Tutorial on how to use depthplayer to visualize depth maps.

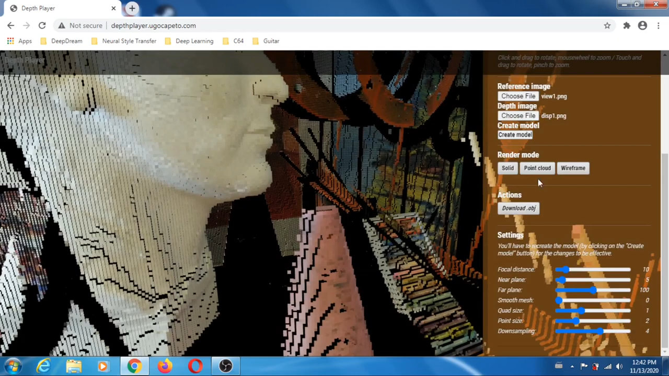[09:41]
so here i'm in uh i'm in this mode the point cloud mode and you can definitely smooth the mesh
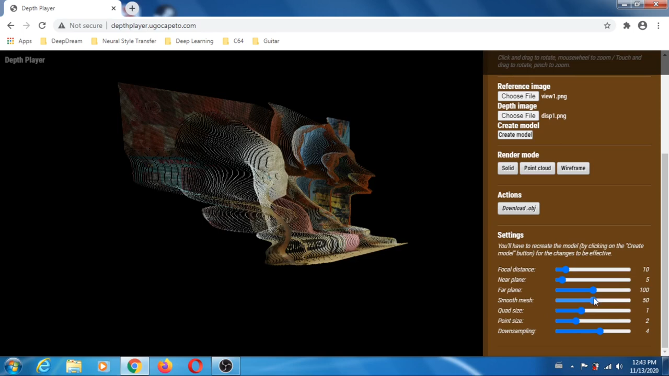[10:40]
point size is only active for point cloud and the last one okay let me go back to nose moving